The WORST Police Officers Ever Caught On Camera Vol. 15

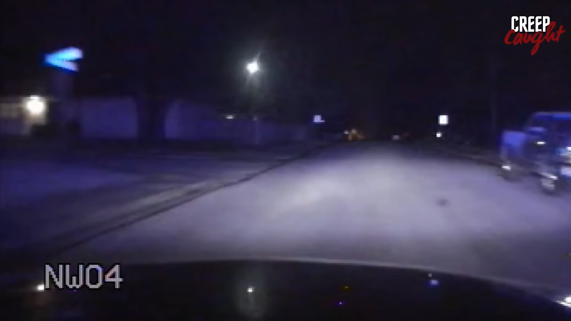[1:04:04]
were on their way home from their grandparents' house after a family dinner. As they neared their home, a police car turned the corner with its lights on.